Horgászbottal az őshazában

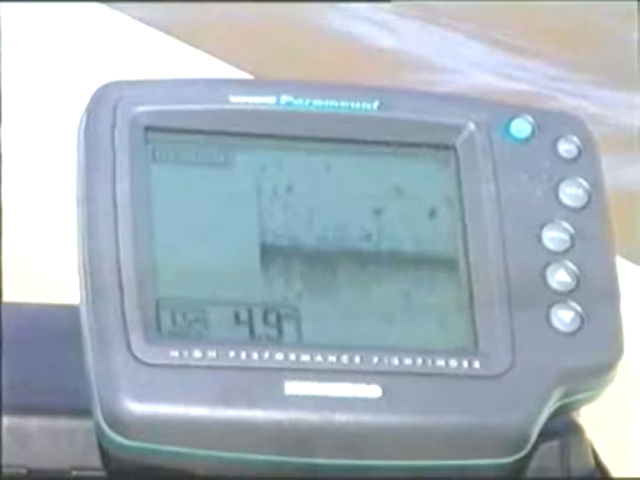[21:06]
A radar is 5 méter körüli mélységet mutatott, halakat még véletlenül sem jelzett. A nyílt tenger felé vettük az irányt egy lagunán keresztül,
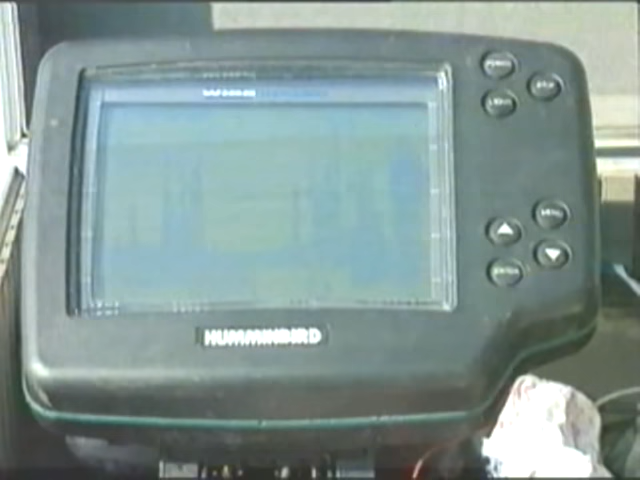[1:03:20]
A meder alakulatok feltérképezésének, a halrajok felkutatásának nélkülözhetetlen eszköze a Hammenbird halradar.